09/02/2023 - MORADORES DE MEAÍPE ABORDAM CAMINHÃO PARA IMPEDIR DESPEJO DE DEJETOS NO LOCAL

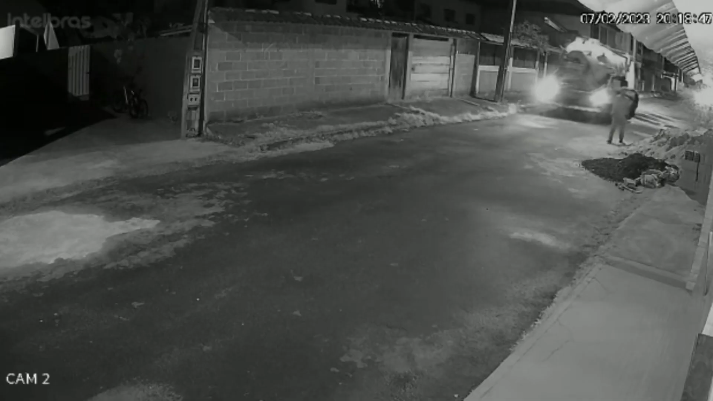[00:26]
No vídeo, o momento em que um caminhão limpa a fossa chega até a rua Anchieta, em Meaípe, por volta de 8 da noite de terça-feira.
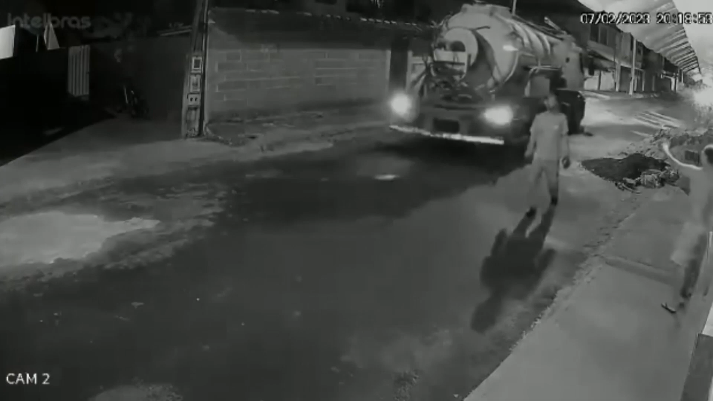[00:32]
Assim que o carona desce do veículo, já é abordado por moradores que pedem para que eles não joguem dejetos no local.
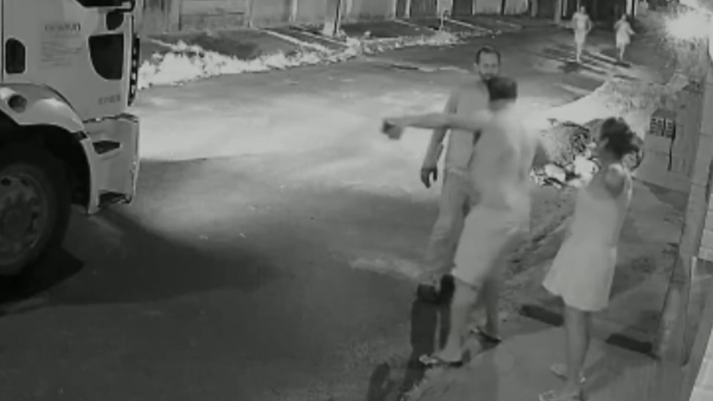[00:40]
Em seguida, mais pessoas chegam.
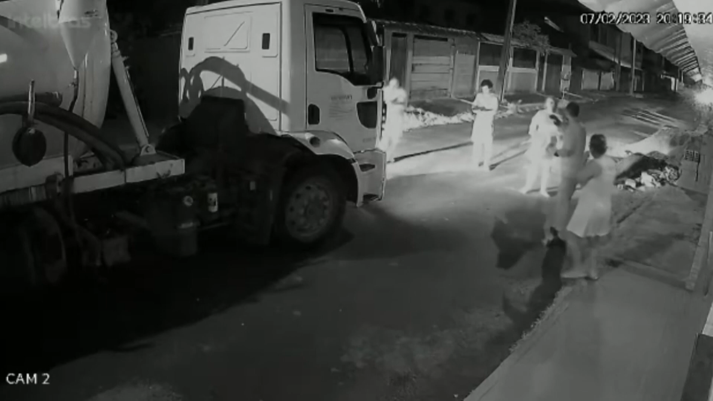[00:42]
Indignada, uma mulher segurando um pedaço de madeira pede que o motorista e o ajudante saiam do local.